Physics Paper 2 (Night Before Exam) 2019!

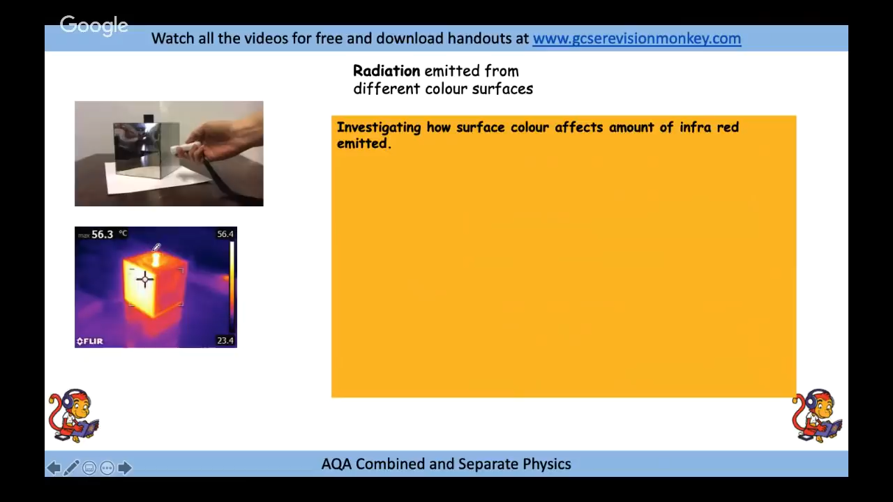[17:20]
now the brighter here the hotter so you can see that the different sides have got different radiant temperatures and we're going to fill a cube with boiling water so that way we
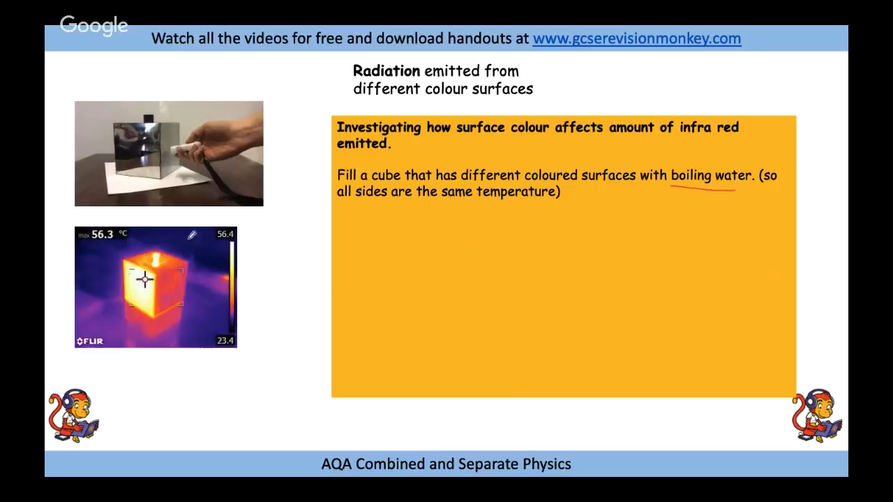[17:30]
know that actually the inside of the cube is the same temperature um we're going to use a ruler just to mark off a certain distance away from it we want to be measuring using our our infrared thermometer at the same distance away from each wall hold an infrared thermometer at the same distance now if you change the distance that will affect the amount of infrared being detected so we're going to record the radiant temperature this is what we might expect so matte black that sort of dull black is the